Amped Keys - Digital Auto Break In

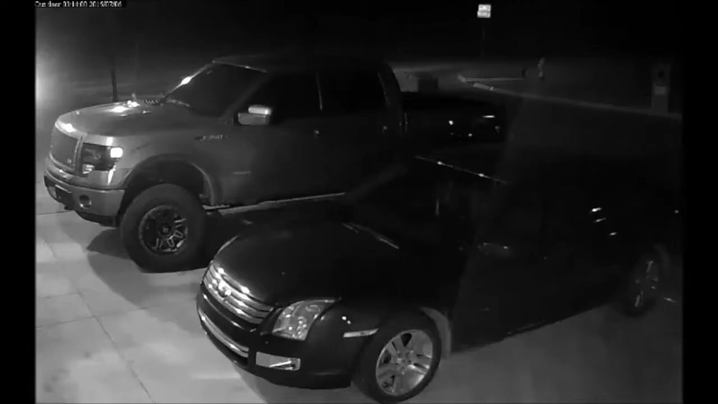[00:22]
Well, bad guys, they've got a little device that's actually a reader and retransmitter. So this character is going from driveway to driveway in this neighborhood in southwest Oklahoma City, and he's using this device to read the keys in the house. So when he pushes the button and he touches the door handle,
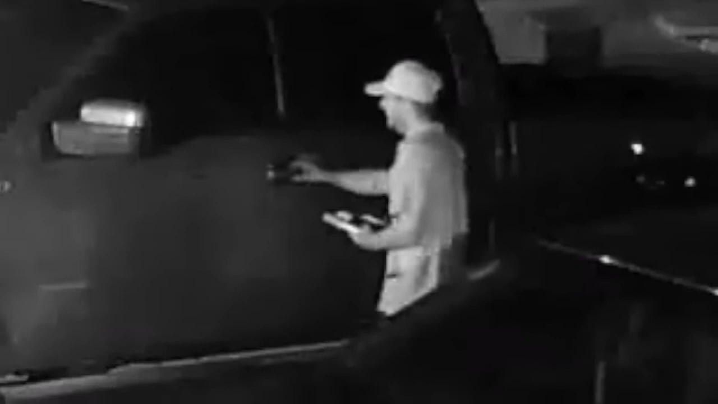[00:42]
watch when the lights come on, and you'll notice, dink, he's in the truck. So he read the keys that are in the house and re-amplified and retransmitted that code standing next to the door, and the door opened. So, got another guy down on South Side.
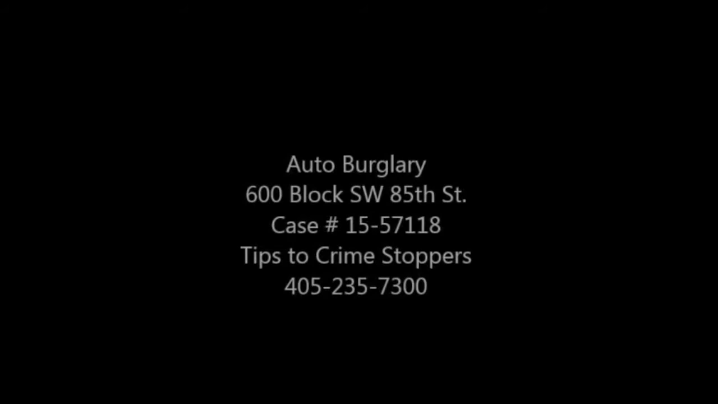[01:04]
This is near I-35, 85th Street. And again, this guy's going from
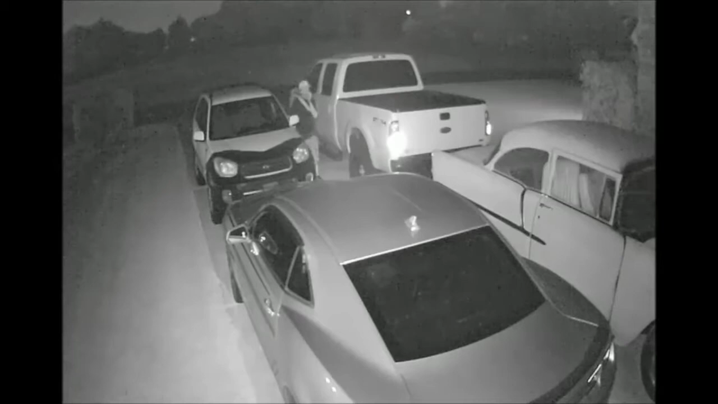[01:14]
driveway to driveway, got a backpack, and he's got a device in his hand. So as he makes his way from driveway to driveway, he touches a door handle, pushes a button. You can see the transmitter right there in his hand. That's what opened the car.
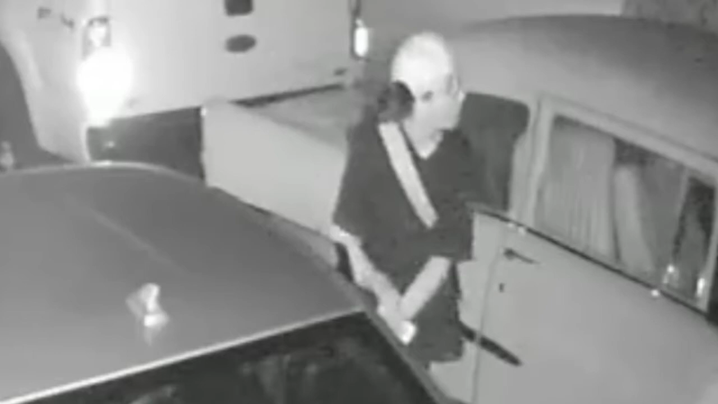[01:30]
He's reading the keys in the house, getting into the car, and this guy's pretty wise. As he enters these cars, he doesn't disturb much. If he can find something of value and remove it from the car, that's all he does. And to throw the homeowner, the car owner, a little bit, he even gets out of the car and verifies that the car is locked when he's completed his task.
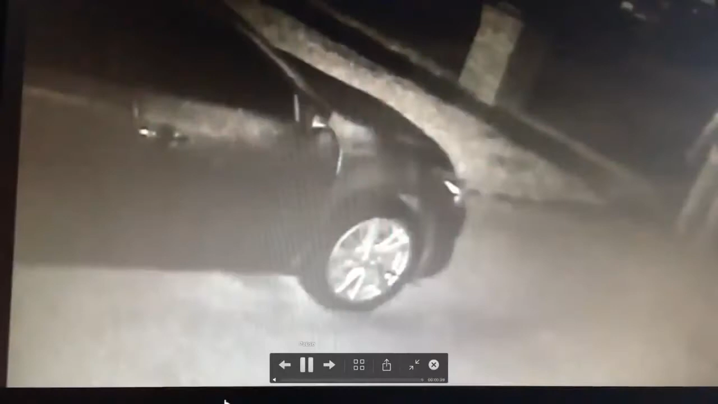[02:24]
and again, he had entered a car nearby. This is another car that happened to be in front of a video camera. And he's going from car to car in this neighborhood.
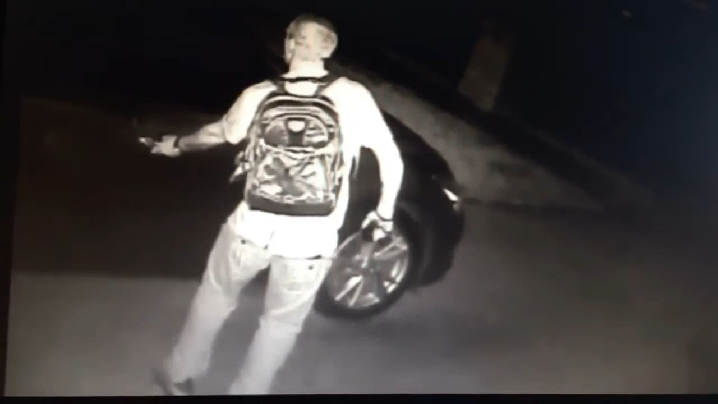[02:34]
Look, there's a device in his hand. And he's not breaking into anything.
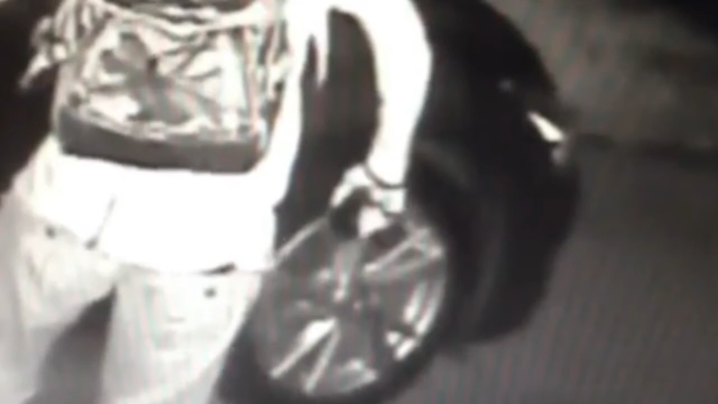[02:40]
And he's using that device to see if, I gotta think he's trying to open these car doors by reading the keys in the house. So, hey, we got a high-tech problem. What is a high-tech solution?